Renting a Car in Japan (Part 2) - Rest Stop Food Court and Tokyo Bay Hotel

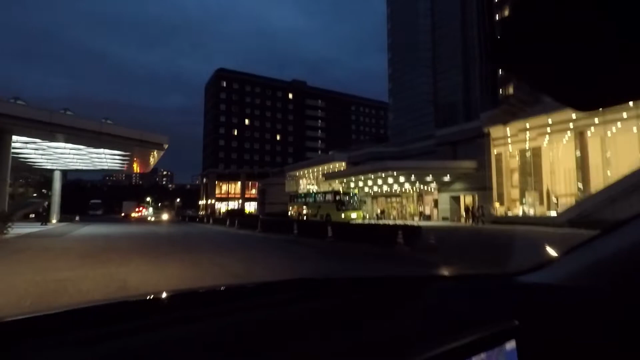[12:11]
And so right now we're trying to pull up to the whole right here, right, the Tokyo APA Hotel. Yep. Okay.